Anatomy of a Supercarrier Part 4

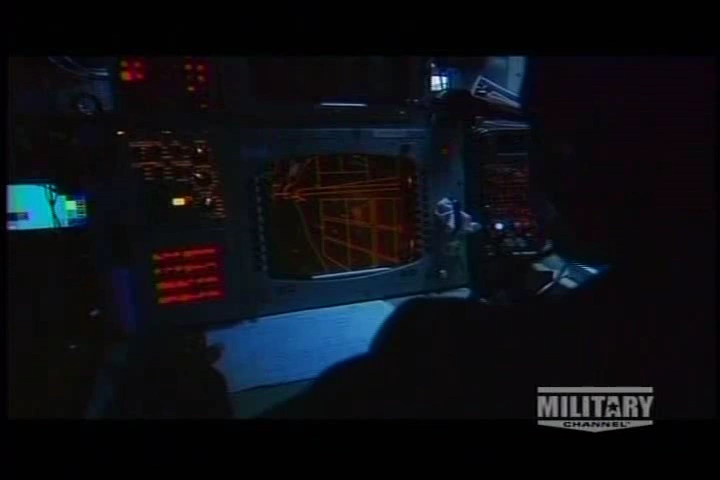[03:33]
CDC sailors can see aircraft and other vessels and bring up displays showing their points of view in seconds, discerning friend from foe.